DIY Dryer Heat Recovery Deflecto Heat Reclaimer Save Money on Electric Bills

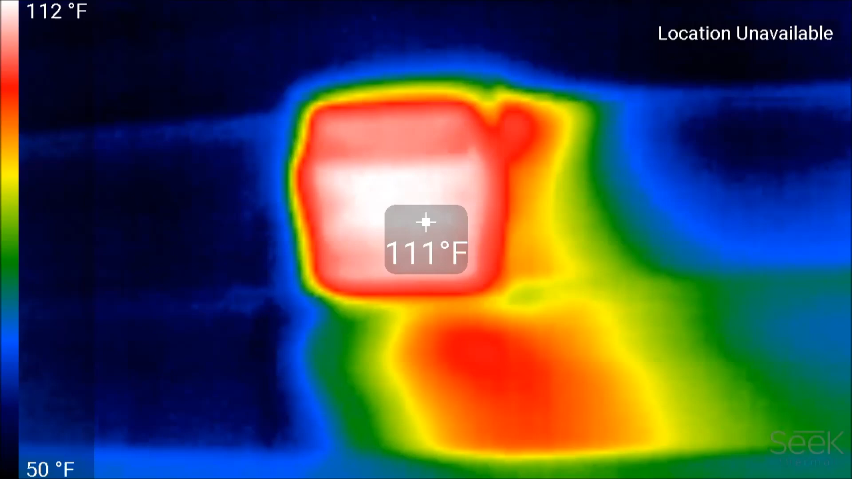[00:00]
On screen: spot 111°F, scale top 112°F, scale bottom 50°F
So most homeowners, if they see a picture like this that would show them a
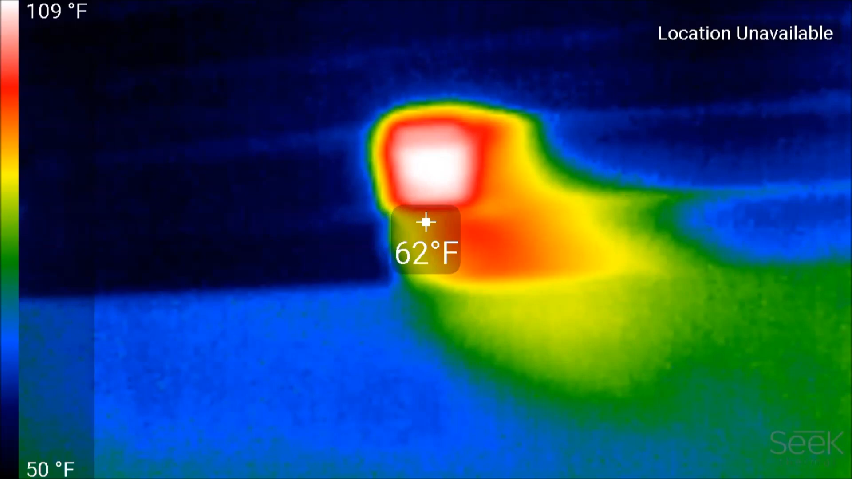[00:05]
On screen: spot 62°F, scale top 109°F, scale bottom 50°F
huge amount of heat leaking out of their house would have a huge issue with this.
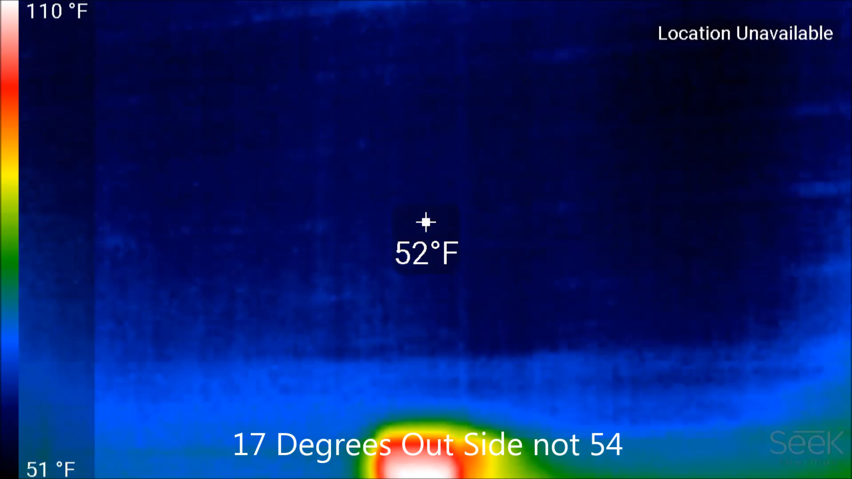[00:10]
On screen: spot 52°F, scale top 110°F, scale bottom 51°F
It would drive a lot of people mad just for the fact that they're losing this much heat in the middle of the winter.
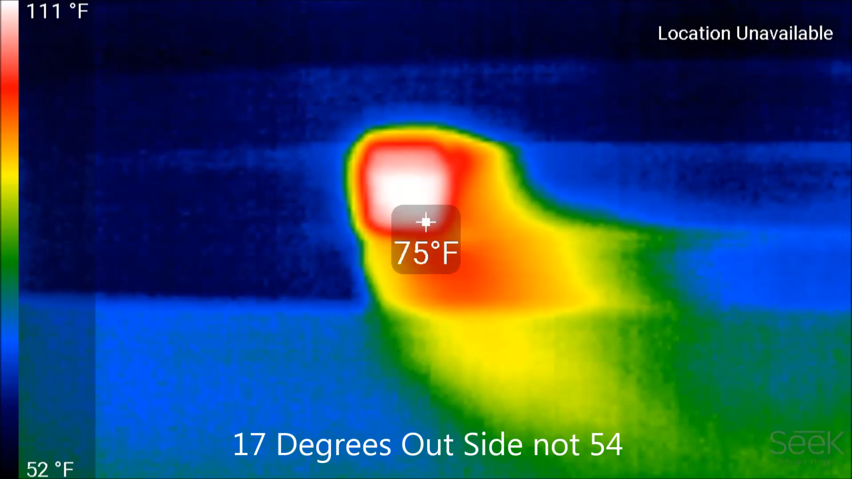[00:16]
On screen: spot 75°F, scale top 111°F, scale bottom 52°F
It's about 17 degrees in my house, unless they walk up to it and see another picture and it's basically the dryer exhausting hot air, so all of a sudden now it's acceptable.
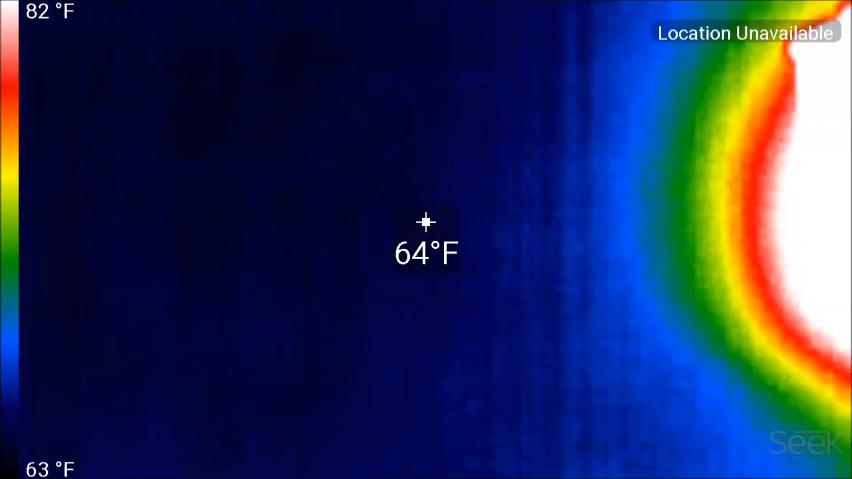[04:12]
On screen: spot 64°F, scale top 82°F, scale bottom 63°F
Okay, here's a shot with the thermal imager. It's about, uh, five minutes into the cycle. So it's about 102 degrees. Uh, normally it'll jump up to, uh, 115 or 120. So if you pan over in the dryer room, um, it's about 65-ish on the insulation. It's about 15, uh, between 15 and 17 degrees outside. But this thing's definitely pumping, uh, hot air into that room.